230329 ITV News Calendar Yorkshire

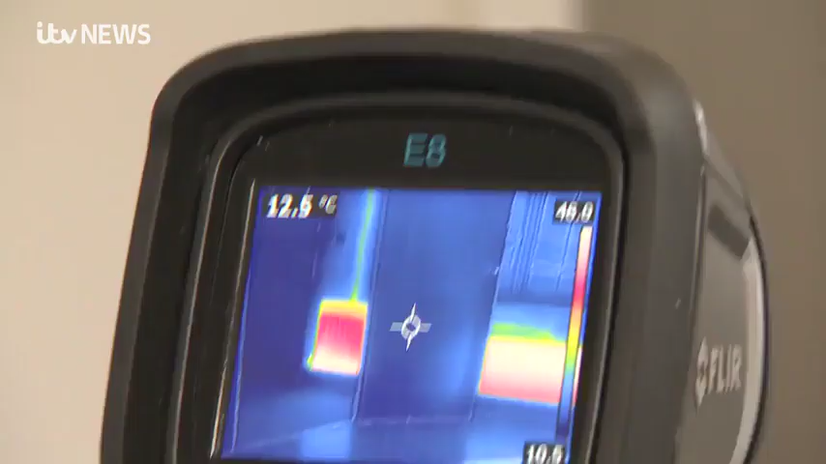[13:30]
If we look at the hallway radiator here,
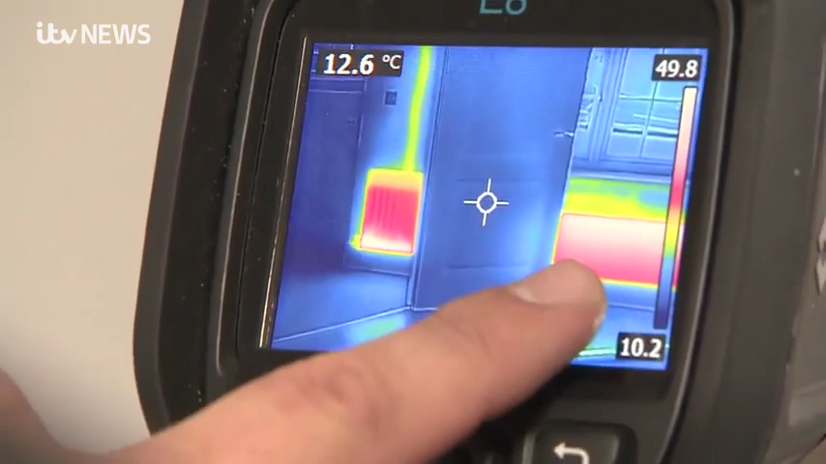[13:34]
On screen: spot 12.6°C
you can see there's a pocket of air in the top compared with the living room one, which is heating up properly.